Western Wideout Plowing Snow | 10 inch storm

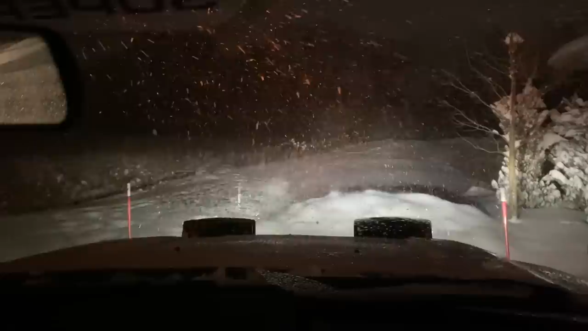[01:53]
but i will put as much as i can raise the plow up and that's our first pass so what i usually do at this place is end up going in circles because it's so big and i don't know if you can see this on camera if it's going to do it justice look at these tire tracks in there so i'd say we're somewhere in the eight inch range for snow um i'm going to go around this place and i'll just show you kind of how how big it is and there's not really good places to put snow so i almost have to split it in half so i'll show you what i do i'll get up here and i'll plow this half this
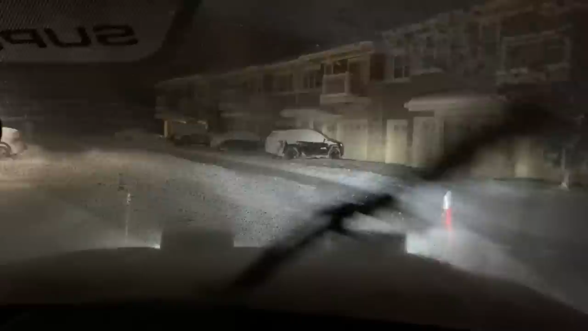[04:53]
but it's still going to be a lot lot of hours plowing these places so now i'm putting it in scoop mode containing as much snow as possible it's going to spill off the sides but we're pushing as much as we can going to raise the plow up as soon as we get to these markers drive forward and just